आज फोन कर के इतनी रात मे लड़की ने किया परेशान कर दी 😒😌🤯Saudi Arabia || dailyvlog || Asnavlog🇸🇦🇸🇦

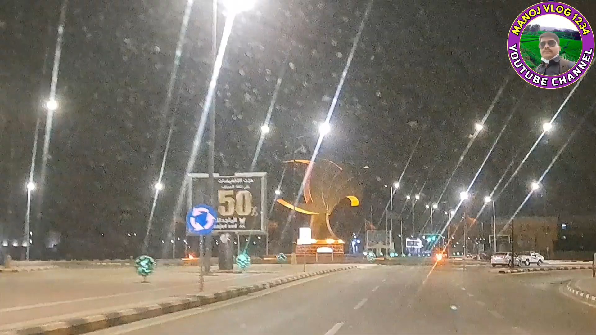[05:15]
फ्रेंड इधर का यह सब से आखरी दवार है इसके बाद मेरे को दवार नहीं मिलेगा
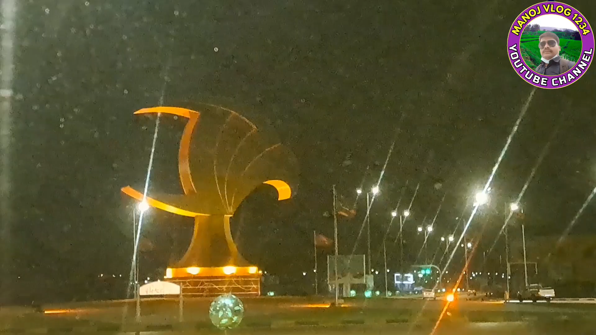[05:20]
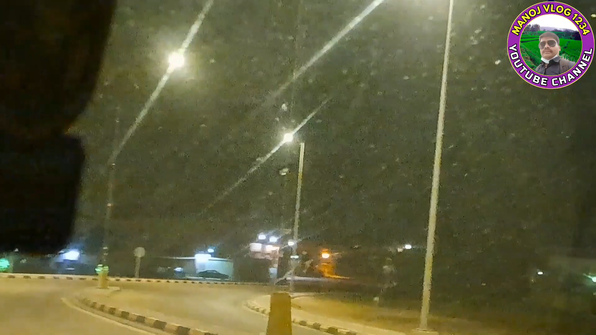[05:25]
इस रोड का इधर देखिए इधर सब गाउं है क्योंकि अंधेरा में उतना दिख नहीं रहा है
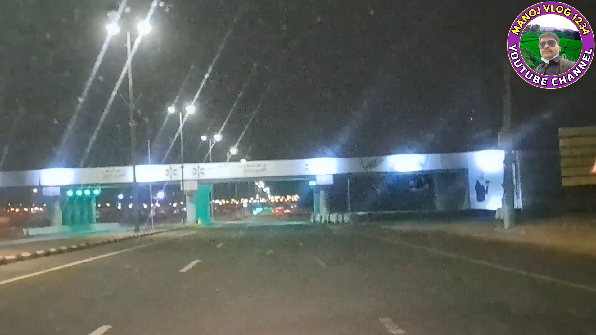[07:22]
चोटी वाली अभी हो एक हपता पाले हो गयी है यहां से इसके निचे से ही गाड़ी गजरेगी और एक छीध
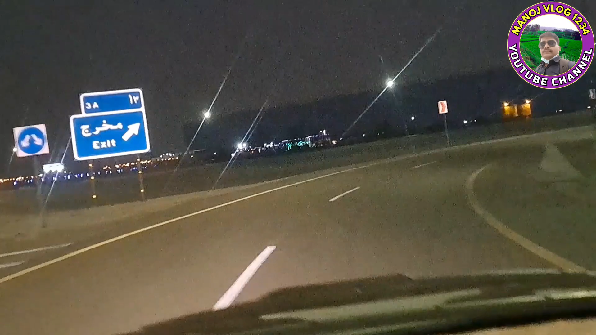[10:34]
यहां से नीचे उधर रोड जाता है अब देख सकते हैं और
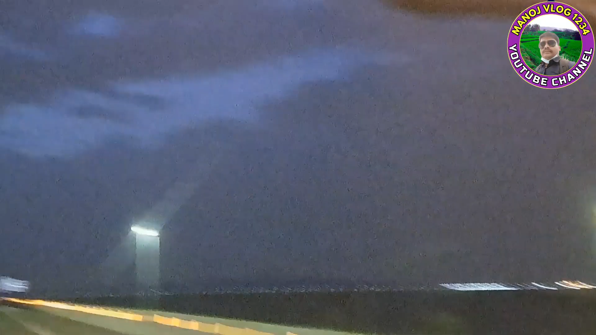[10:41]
हम अभी आगे उपर को देखिए बादल कैसा लगा है अब सुबह सुबह सुबह जैसे लग रहा है अउजाला हो रहा है लेकिन बादल भी बहुत अच्छा लगा है
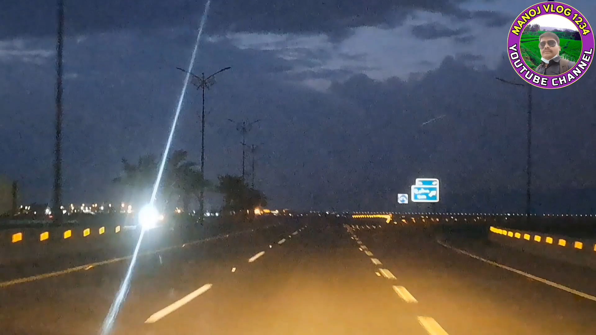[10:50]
और इधर तो लाइट भी नहीं है यह वाले रो�
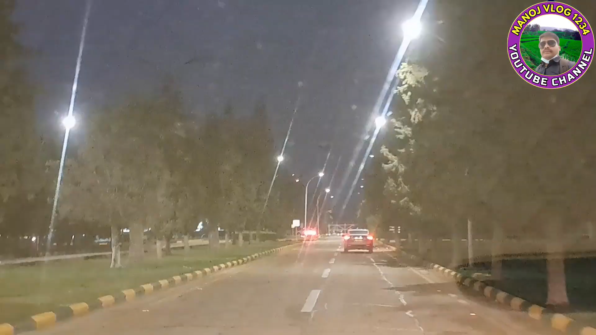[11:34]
हम इसके अंदर घुस गए हैं आप लोग देख सकते हैं